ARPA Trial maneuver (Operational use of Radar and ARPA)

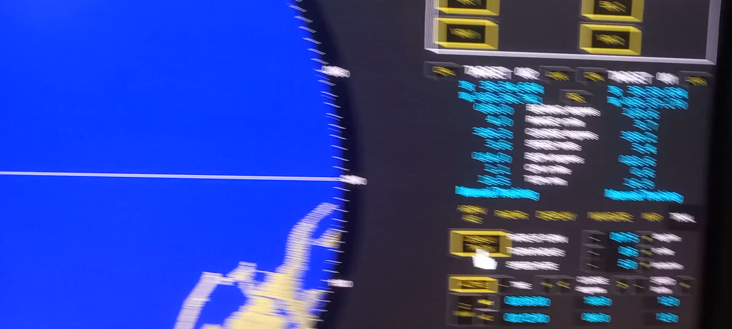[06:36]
display track it will go back to normal so this is the
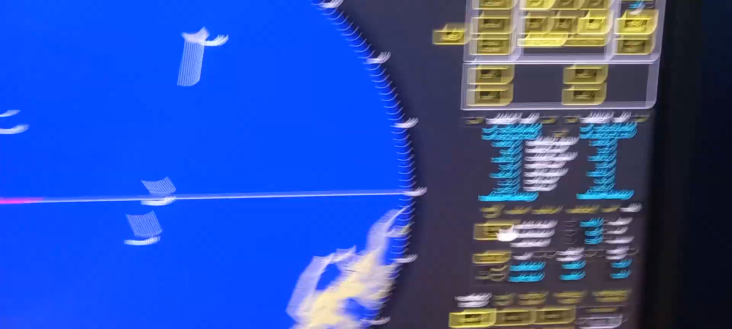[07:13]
again I'll press it go back so at normal condition we are not yet altering it's
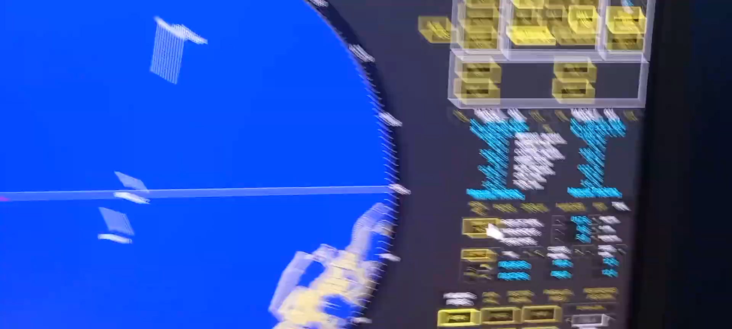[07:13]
at
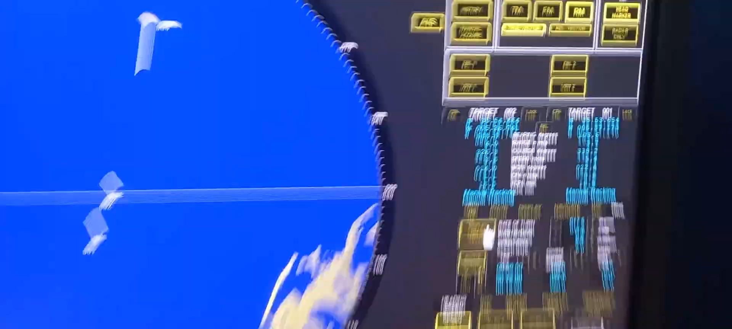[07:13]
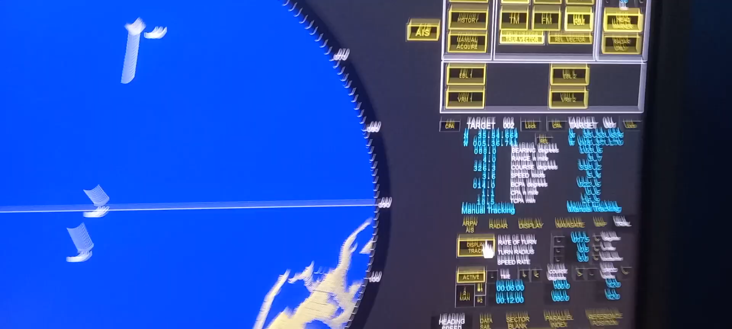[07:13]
0.6 the most critical if we out there that's one zero zero this one let's make a trial maneuver display track
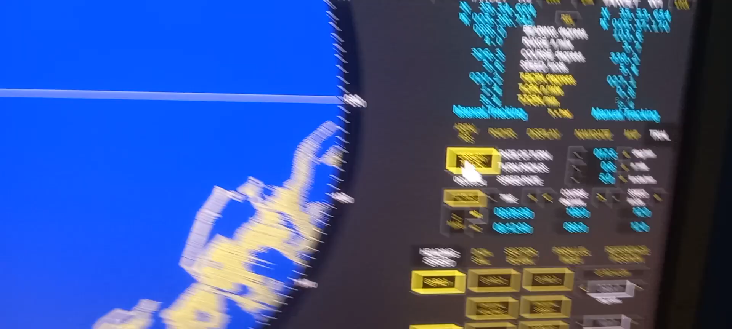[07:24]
so it will be
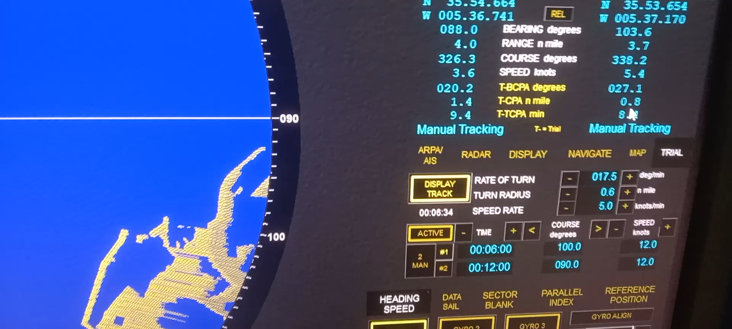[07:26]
increased to 0.8 so it means if we're going to out there at
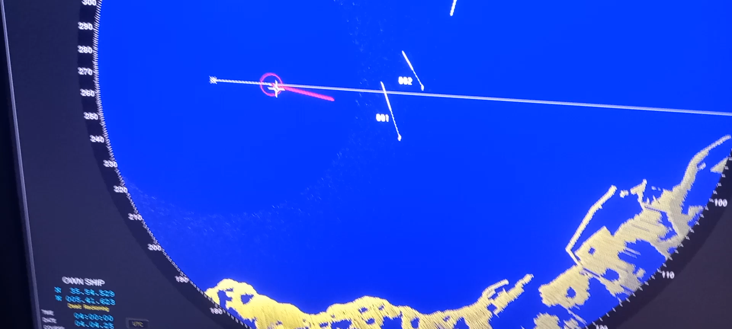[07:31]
one zero zero the CPA will increase at the CPA will increase to 0.8 if we want to go back after 6 minutes after 6 minutes so that
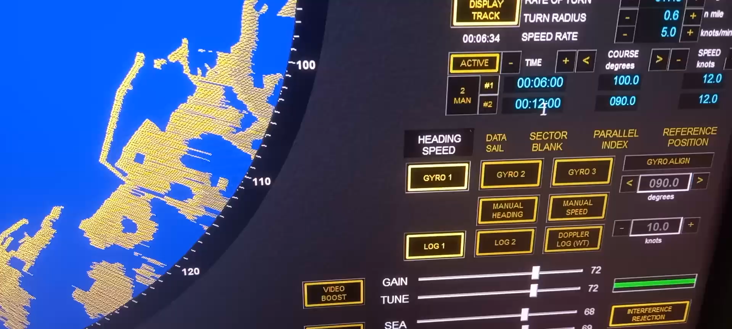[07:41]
will be 12 minutes at 090 press standard
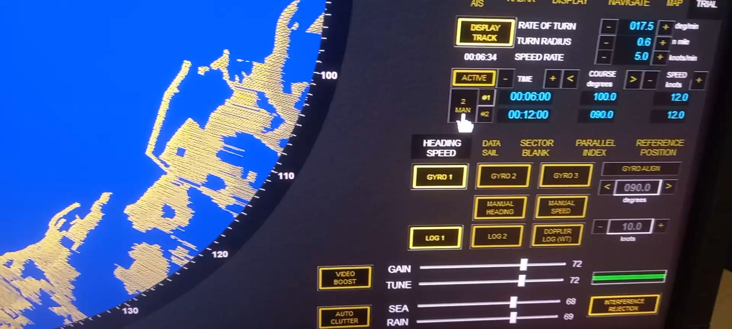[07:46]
number 2 maneuver so it will indicate after 12 minutes
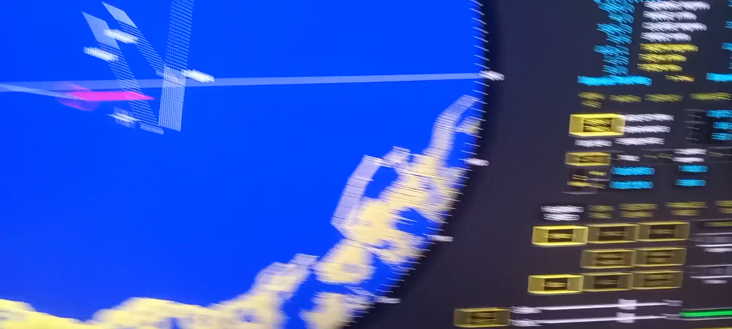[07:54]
it will go back to 090
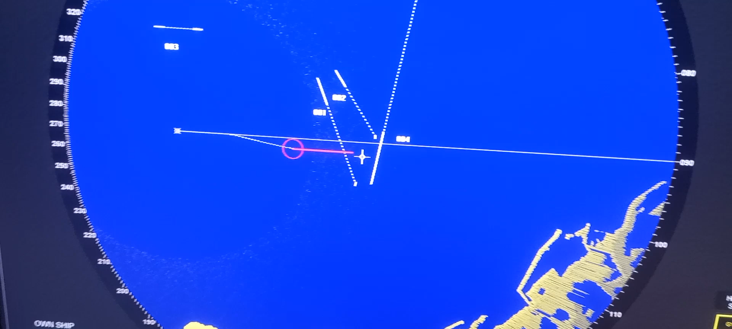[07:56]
and our cpa if you're going to check is 1.1 and 1.5 so as you can see all the targets are already crossed our bow you may also check this one
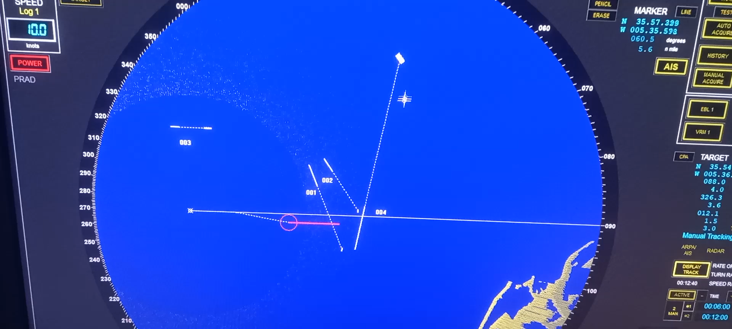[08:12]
na target number four so for target number four if you click it it will show on the display
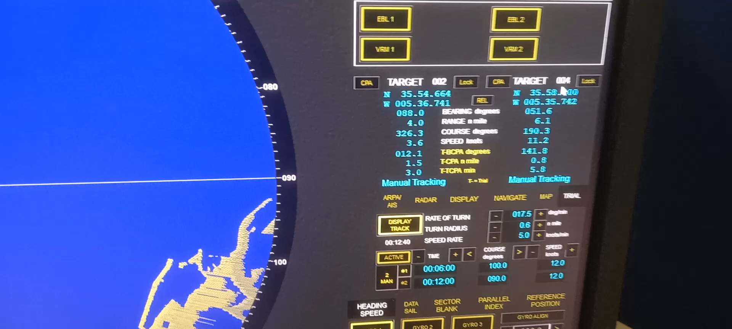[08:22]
target number four so you can see the cpa is 0.8 if we're going to follow this trial
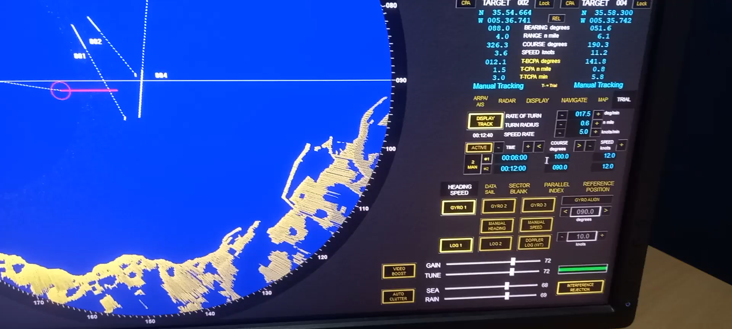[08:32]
maneuver trial maneuver means we need to try the maneuver if it is going to give us a good result okay